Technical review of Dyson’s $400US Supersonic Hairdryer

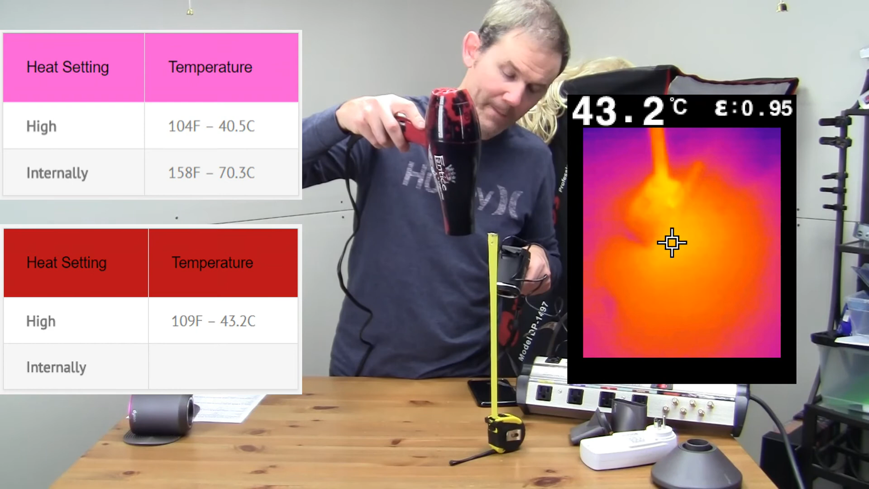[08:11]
On screen: spot 43.2°C
And let's have a look inside the hair dryer and see what the temperature is there.
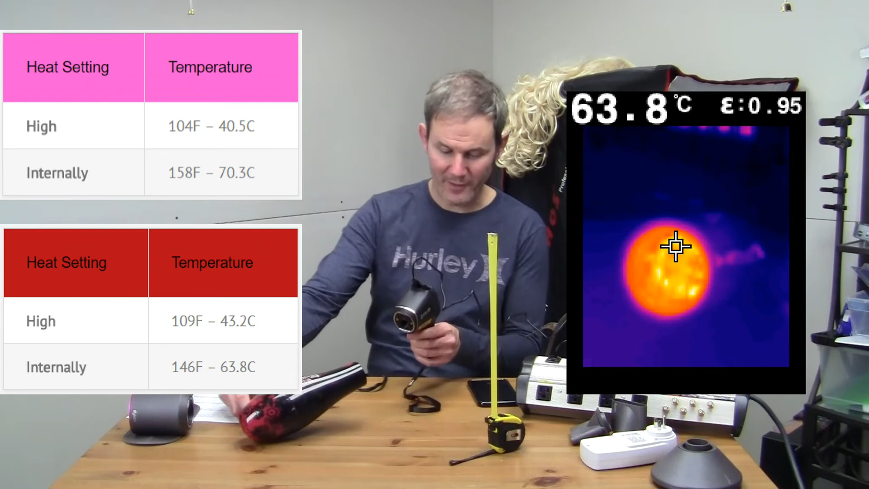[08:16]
On screen: spot 63.8°C
So that's my review using the tools that I have at my disposal.